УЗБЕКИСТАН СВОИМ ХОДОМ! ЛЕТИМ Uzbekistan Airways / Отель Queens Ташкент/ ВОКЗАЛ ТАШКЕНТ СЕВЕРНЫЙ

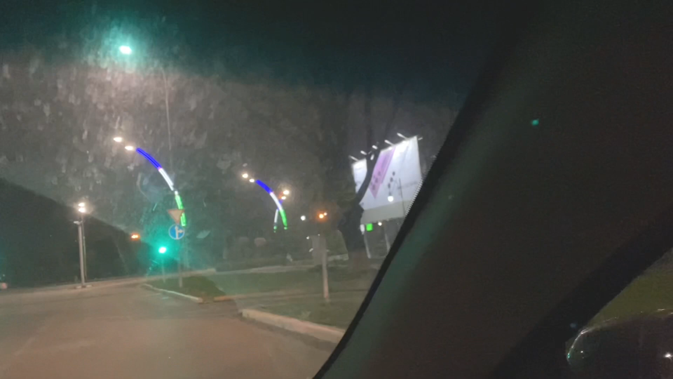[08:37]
ну все ребят мы уже сели в такси и едем до нашего отеля джахангир
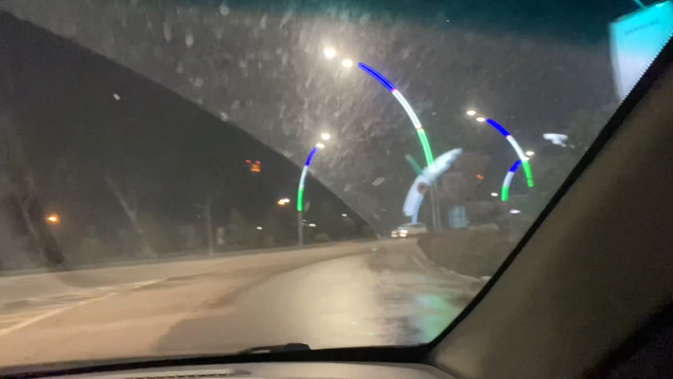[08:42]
ой джахангир говорю квинс отель я уже путаю столько отеля у нас на пути впереди посмотрите как красиво то есть то что мы видели с
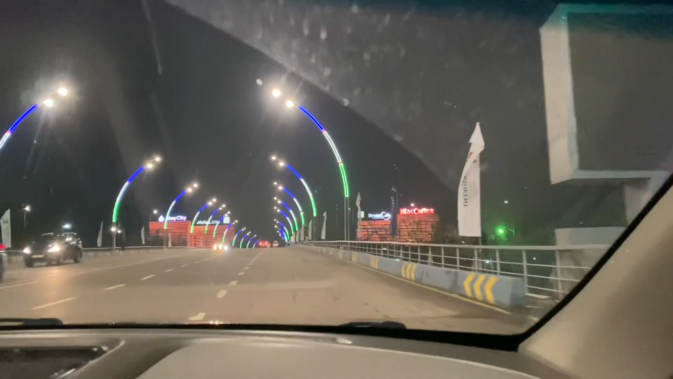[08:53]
самолета вид сверху на ташкент и как вот мы сейчас уже заезжаем
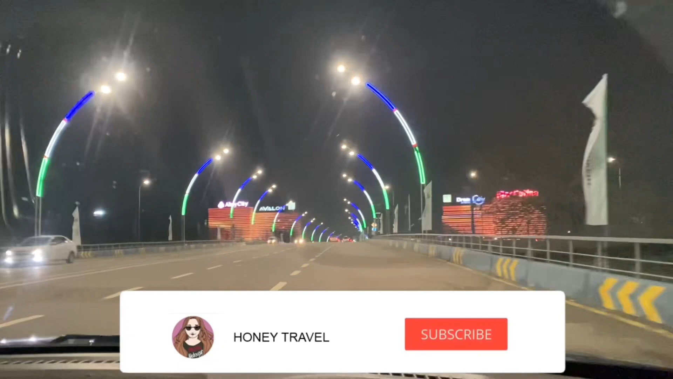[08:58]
в город посмотрите какая красота столько подсветки и ярких цветов